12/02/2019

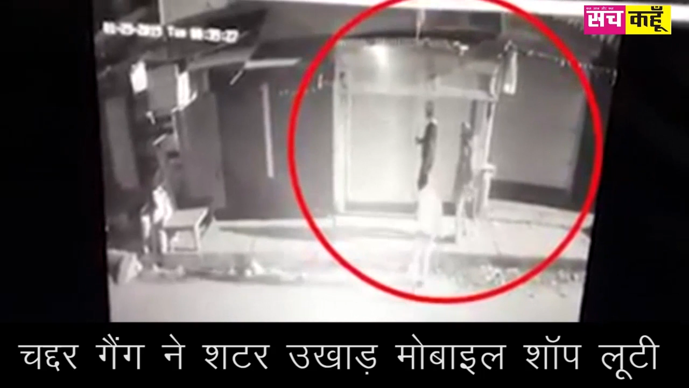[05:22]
जलंदर के नाकोदर रोड पर लाल रतन सिनेमा के पास स्थित तरंग मोबाइल हब में सोमार तड़के, साड़े चार पर चदर गैंग ने शटर उखाड कर शोरूम से चार नया और आठ पुराने आईफोन और करीब 30,000 रुपे चोरी कर लिया।
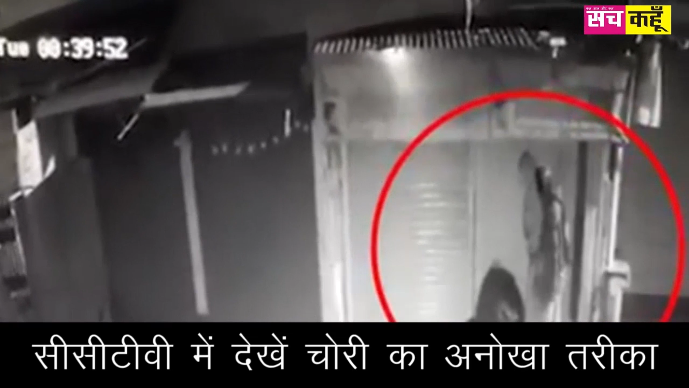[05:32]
CCTV फुटेज में चेहरा ढखे हुए 11 आरोपी रिकॉर्ड हुए हैं,
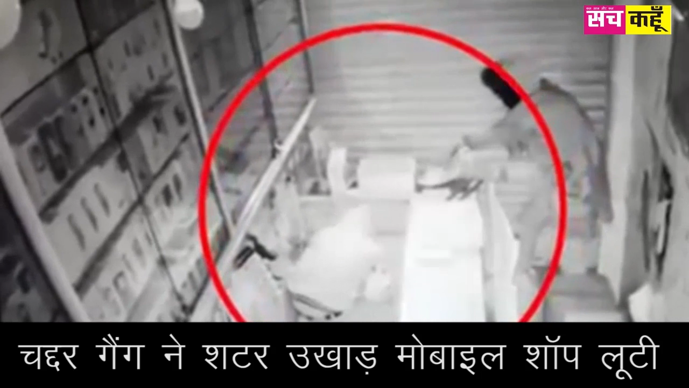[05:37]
CCTV फुटेज में नजर आया है कि 10 सेकेंड में 11 यूवक मोबाइल शोरूम के बाहर आ जाते हैं,
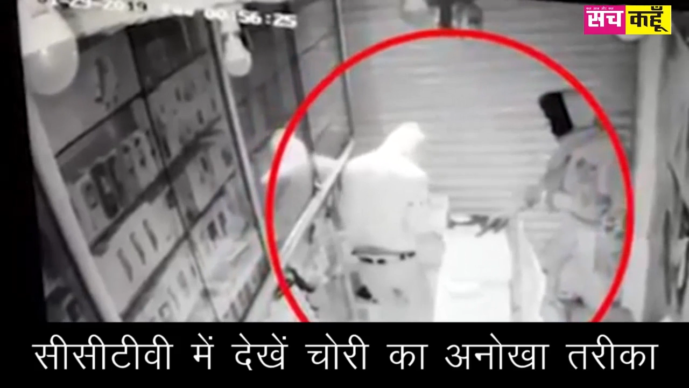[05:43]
इन में से दो आरोपी चादर निकाल लेते हैं और उनके साथी चादर पकड़ कर खड़े हो जाते हैं, दो उनने लोहे की रोड से शोरूम का शटर उखड़ा और अंदर दो अंदर चले गए जबकि बाकिस सड़क पर आ गए आज के इस बुलिटिन में बस इतना ही बने रही है सच कहून उसके साथ